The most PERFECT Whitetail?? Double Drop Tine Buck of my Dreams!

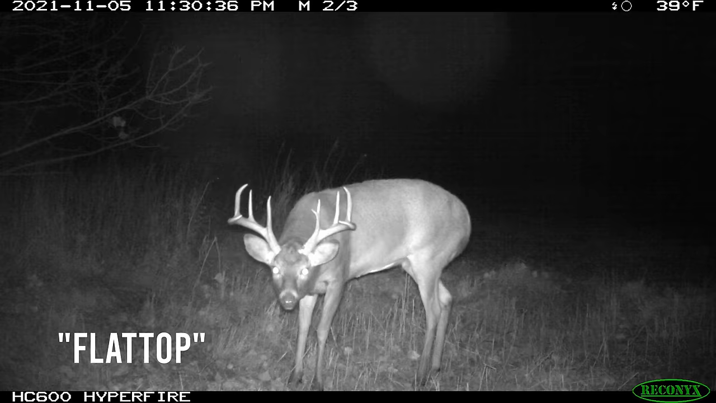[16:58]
Double D, a big double drop time, flat top, and then a second pointer called Lucky Seven.